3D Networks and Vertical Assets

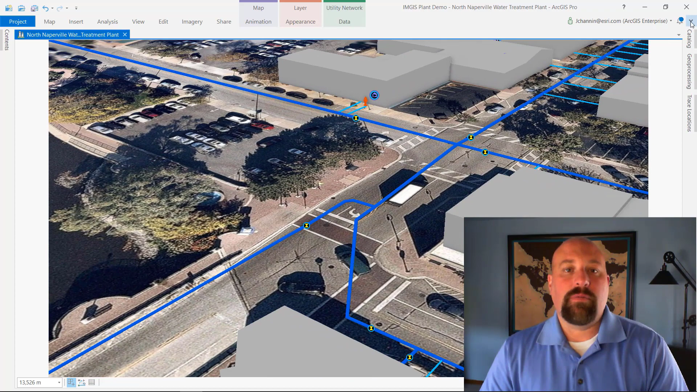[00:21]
We can see 3D pipes, we can see the valves, hydrants, and even service connections all being visualized in 3D alongside of the 3D building footprints. But it doesn't just stop with visualization in ArcGIS Pro. Designers and engineers can use ArcGIS Pro and the utility network to perform tasks like a valve isolation trace. This will help them identify the valves needed to close an area in order to make a repair or plan for an outage.